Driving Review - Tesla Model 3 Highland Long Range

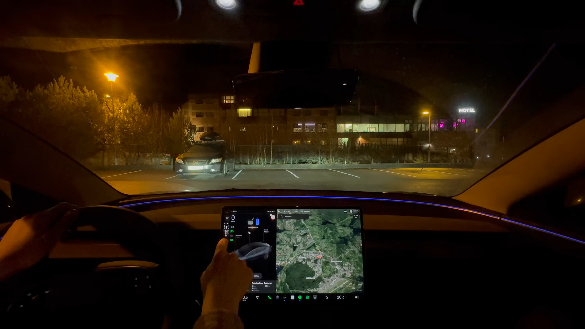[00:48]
while you are pressing down the brake pedal of course to get this menu at all and you're ready to drive. Okay, the HVAC is of course a little bit noisy but everything else is so goddamn quiet.
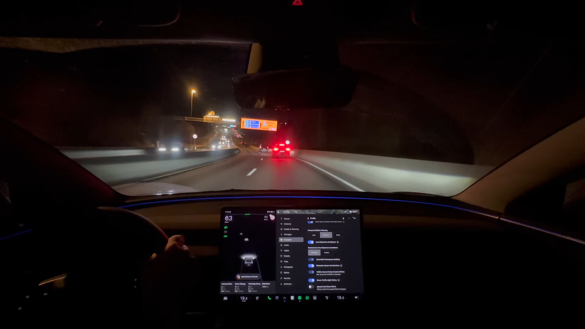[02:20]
This car is probably ten times more quiet than the Model 3 that I have from 2021. This one is incredibly quiet and it feels fantastic. You feel quite a bit more isolated as well which can be good for the driver of course. It wants to auto shift into reverse which is wrong of course in this location.
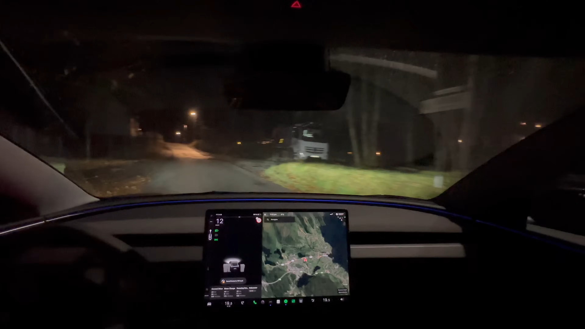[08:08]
This is a really bumper road. And I can nearly not... Well I feel the bumps but they are smoothed like crazy. So it doesn't bother me. I felt like to compare this car to my 2021 Model 3. The old Model 3 now. This car doesn't throw you around.
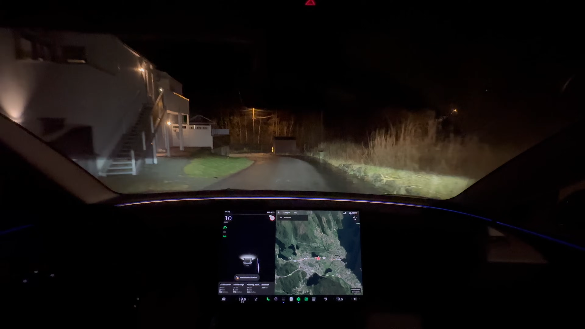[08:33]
You are seated into the seat. You can take some crazy, crazy, crazy turns without being thrown around. And that's awesome. Let's just stop here for a little bit. For the record.